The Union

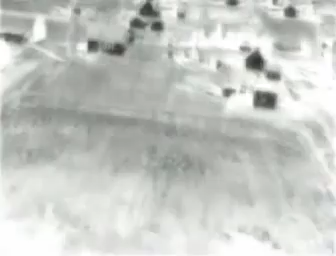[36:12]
For police, it involves the use of forward-looking infrared cameras that can detect the above-normal heat radiating from a grow-off, or the sniff test.